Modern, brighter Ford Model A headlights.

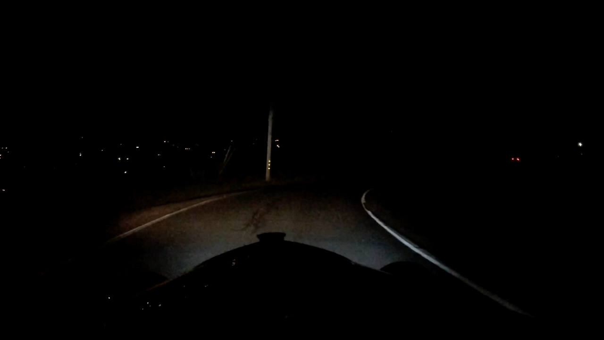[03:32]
You can tell that the things on the left side, driver's side of the road, you can just see them a little bit easier. Now, when I switched to high beams, they don't change angle like an incandescent bulb does, but they do get brighter. So instead of one row of LEDs illuminated on each side of the bulb, you have two rows of LEDs illuminated.
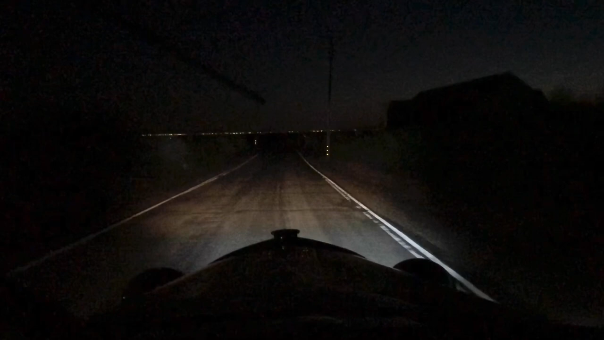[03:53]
So going down this road, that's a little bit bumpy. You can see each bump coming up in the road on the left side, just a tiny bit easier. Now are they night and day different from the 6000 Kelvin LED bulbs? No, they're not really, but they do look different.